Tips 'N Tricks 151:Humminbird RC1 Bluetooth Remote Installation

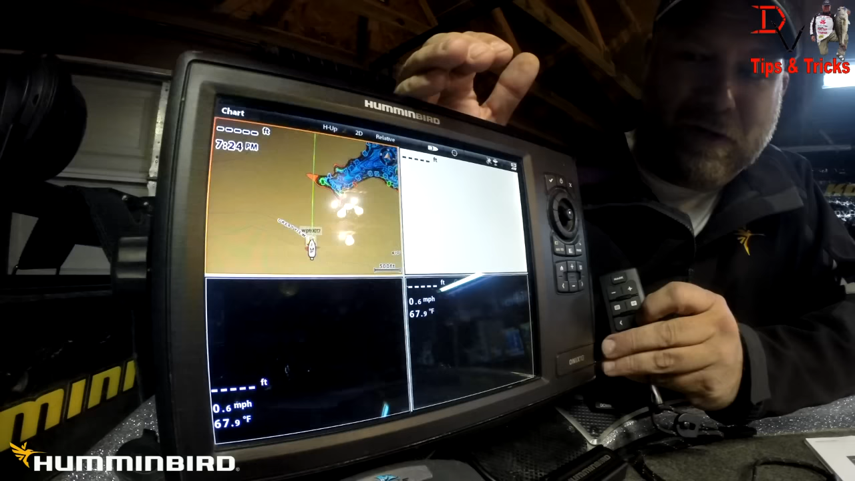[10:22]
On screen: water 67.9°F, speed 0.6 mph
This is going to show you what the different screens are.
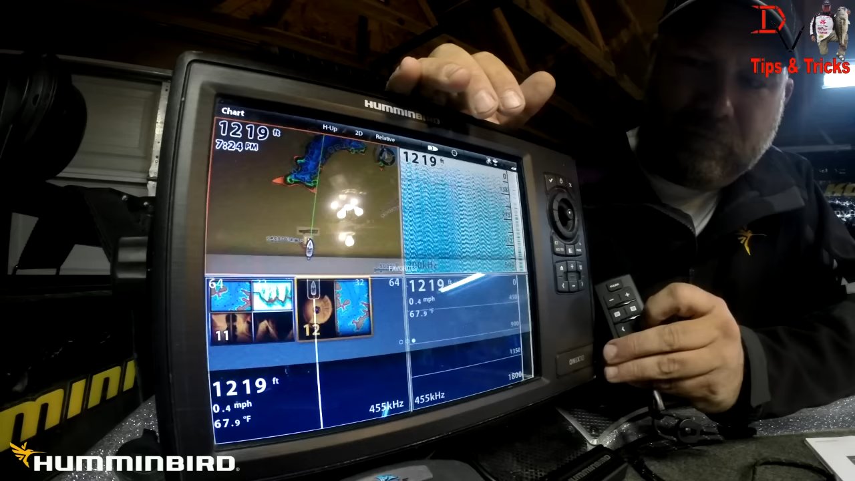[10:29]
On screen: depth 1219 ft, water 67.9°F, speed 0.4 mph
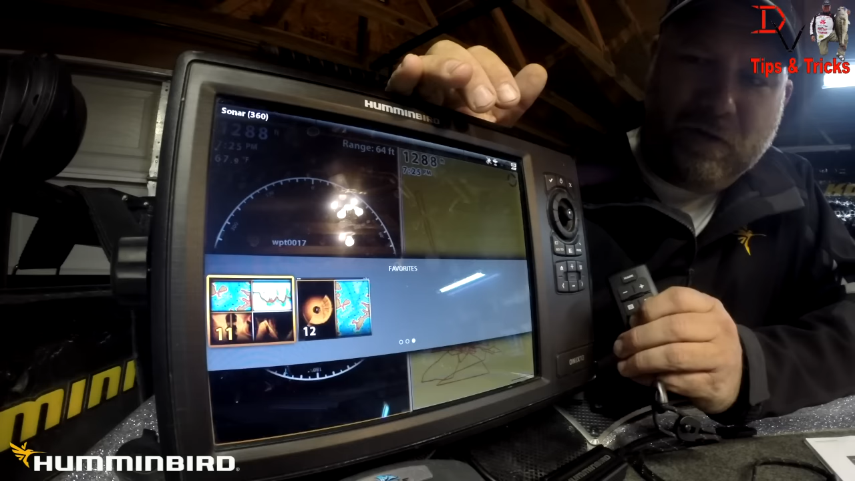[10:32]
Now, you're going to have to toggle around, but if we go to side imaging,
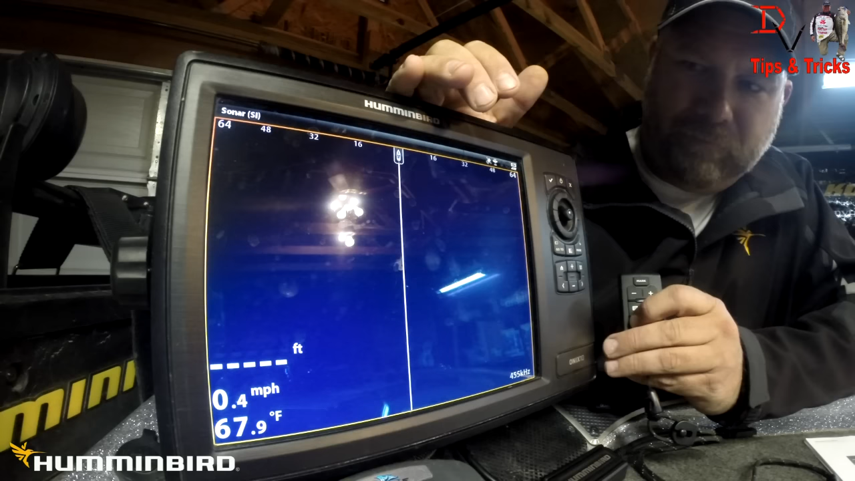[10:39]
On screen: water 67.9°F, speed 0.4 mph
by that, we're at our screen here. If we wanted to increase, we're going to see our sensitivity bar pop up here.
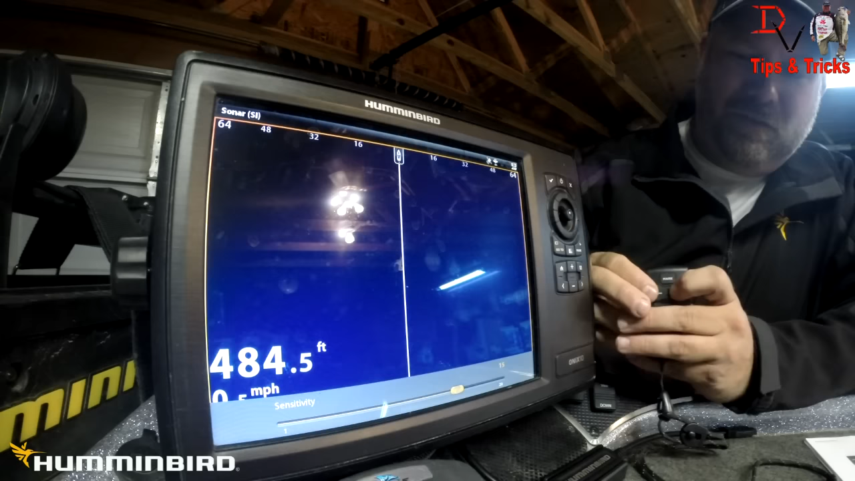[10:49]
On screen: depth 484.5 ft
We can increase the sensitivity, decrease the sensitivity from the remote. 10 is factor defaults. I'm leaving it there.
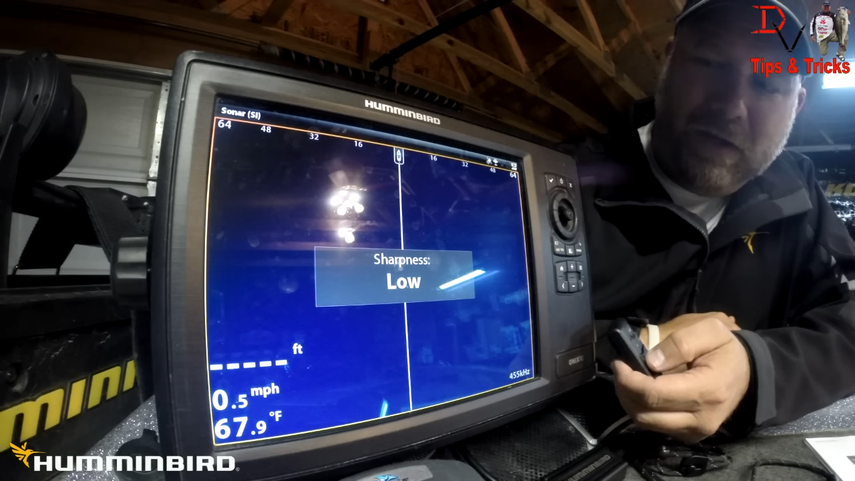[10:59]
On screen: water 67.9°F, speed 0.5 mph
Menu button shuts our sharpness to low right now, medium, high, off. Our digits is back to there.
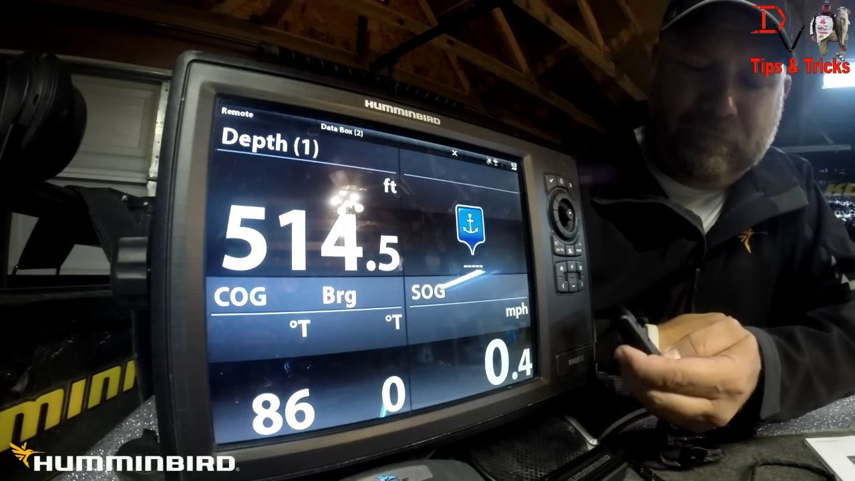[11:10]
And this is by hitting the digit again, we'll come back out of it.
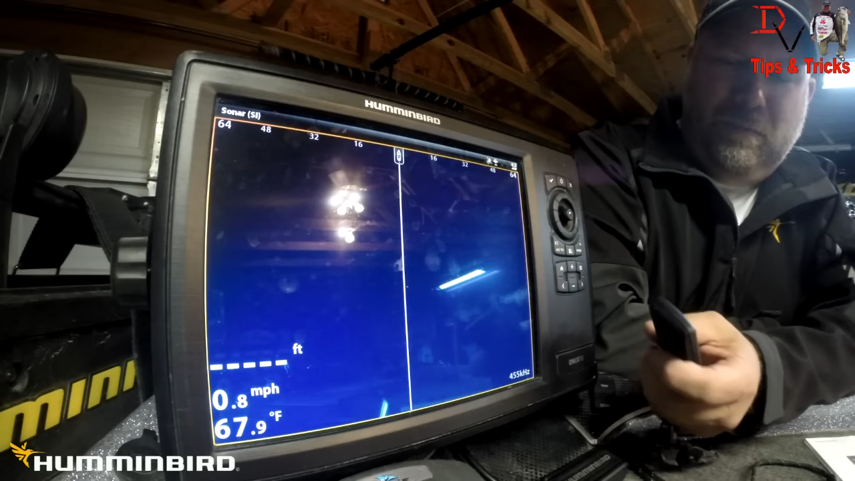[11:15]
On screen: water 67.9°F, speed 0.8 mph
It's a lot of cool stuff built in this little remote, and man, it's going to make it a lot easier.
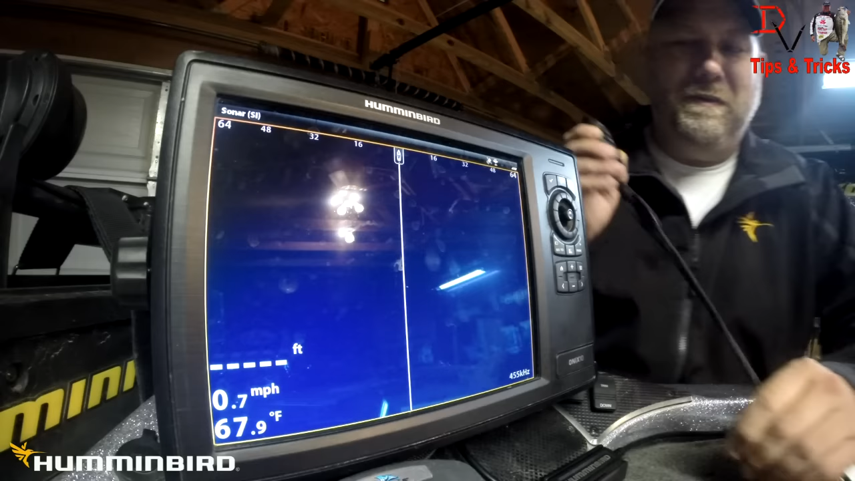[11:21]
On screen: water 67.9°F, speed 0.7 mph
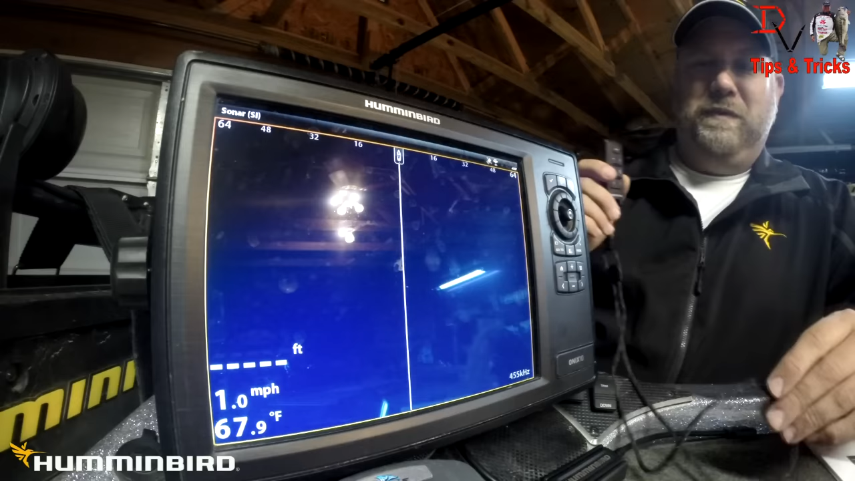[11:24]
On screen: water 67.9°F, speed 1.0 mph
When you're away from the unit, where you don't have to touch the screen, or touch the buttons on this Onyx, or even the Core Series,
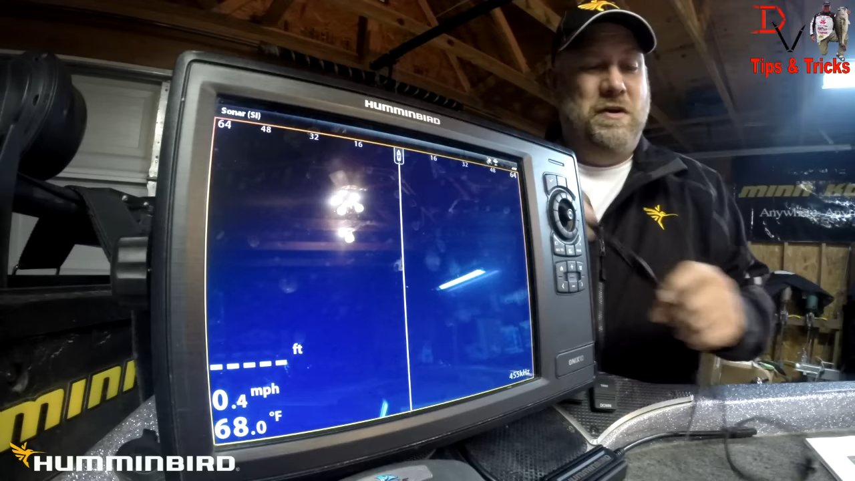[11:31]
On screen: water 68.0°F, speed 0.4 mph
you can do it now from the new RC1 remote from Humminbird. It's a Bluetooth compatible remote, simple to install, direct if you're a core unit. You'll need the NEMA GPS cable, AS GPS NEMA from Humminbird, to hook it in there.
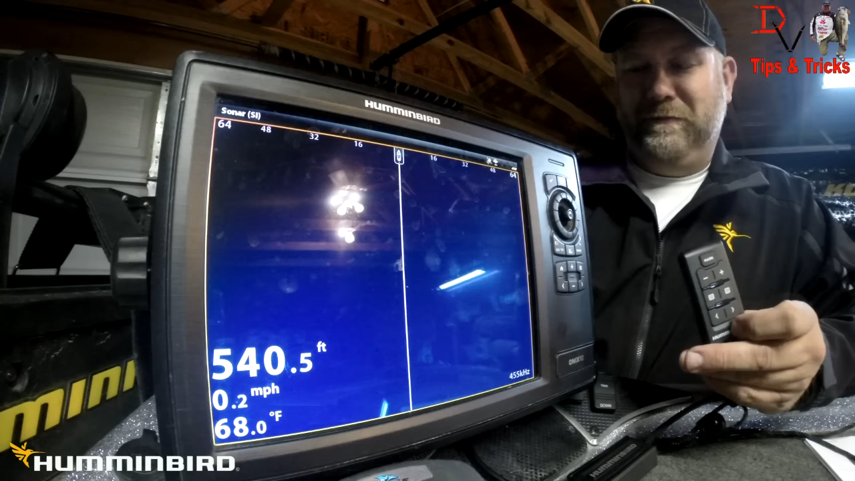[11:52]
On screen: depth 540.5 ft, water 68.0°F, speed 0.2 mph
And you can still run your GPS if you want to hook it into here, your external GPS receiver.
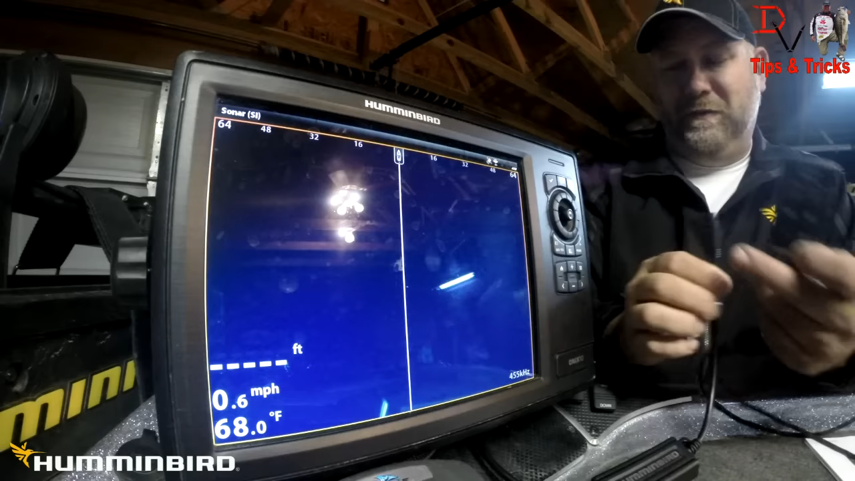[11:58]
On screen: water 68.0°F, speed 0.6 mph
You can run it off the same one. Check it out.
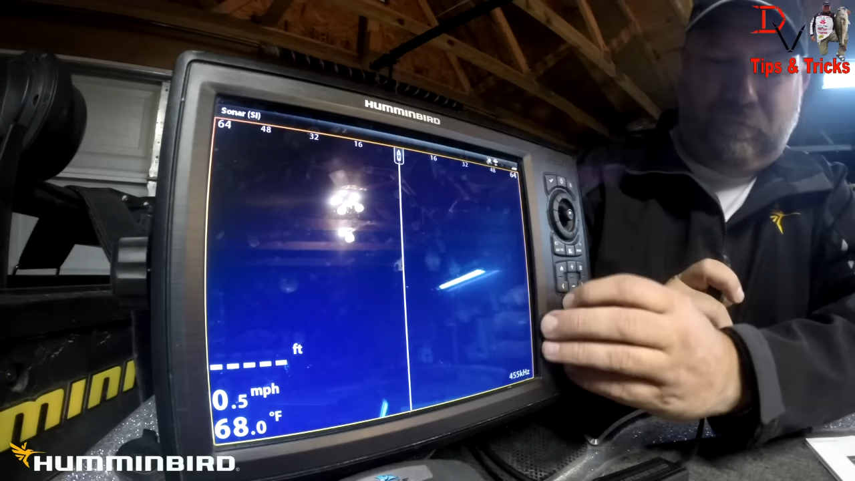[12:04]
On screen: water 68.0°F, speed 0.5 mph
It still allows you to have full functionality of your buttons, your touch screens.